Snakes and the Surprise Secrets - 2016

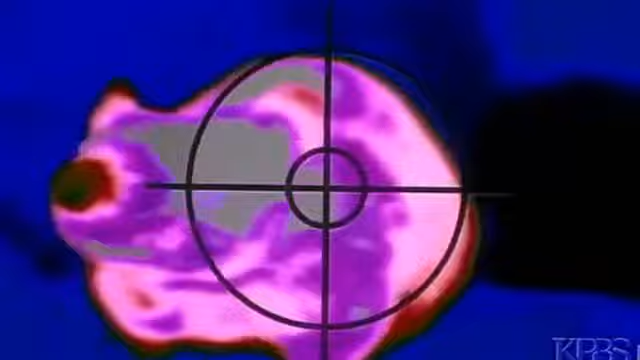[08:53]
Infrared heat, detected by sensory pits on each side of the face, pinpoints the prey.